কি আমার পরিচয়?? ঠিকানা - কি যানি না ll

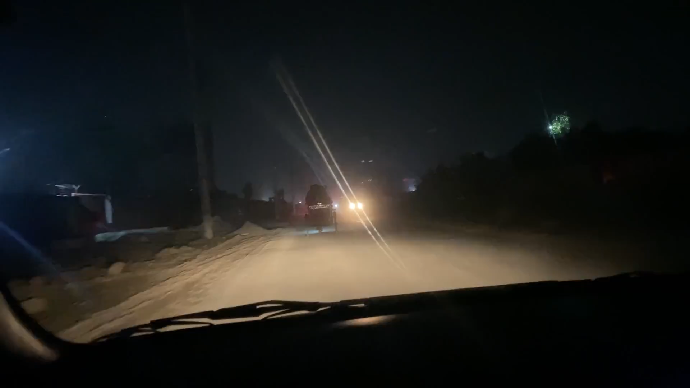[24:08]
তা আমরা এখন রওনা হয়ে গিয়েছি বাসার উদ্দেশ্যে। আর এখানকার রাস্তাটা অনেকটাই খারাপ ছিল,
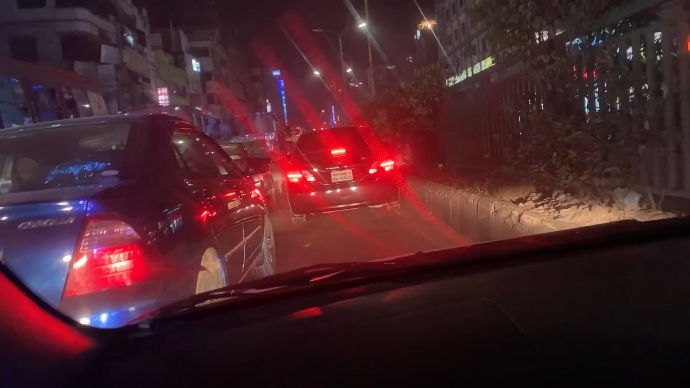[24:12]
অনেক ছোট রাস্তা দিয়ে কিন্তু গাড়ি যেতে হচ্ছে, আর অনেক কষ্ট হয়েছে আমাদের, জ্যামে পড়েছিলাম প্রায় 2-3 ঘন্টার মতো, জন্য আরও বেশি কষ্ট হয়ে গিয়েছে। তো আমরা এখন আমাদের এরিয়াতে চলে এসেছি, হয়তো আর কিছুক্ষণের মধ্যে বাসায় পৌঁছে যেতে পারবো।